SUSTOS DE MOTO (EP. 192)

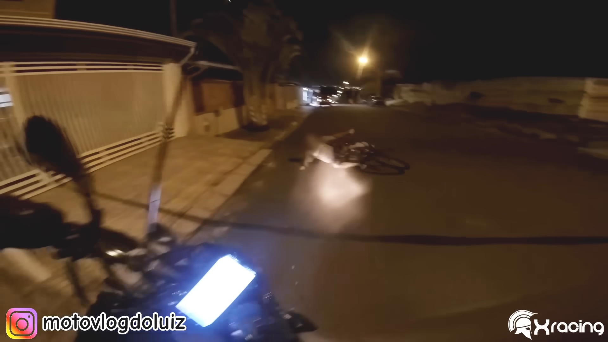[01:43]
Amigo, calma aí, não levanta não. O senhor tá bem?
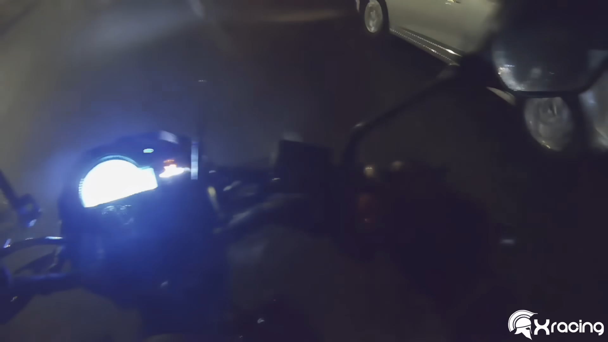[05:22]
Cara livre ali no meio da rua! No meio!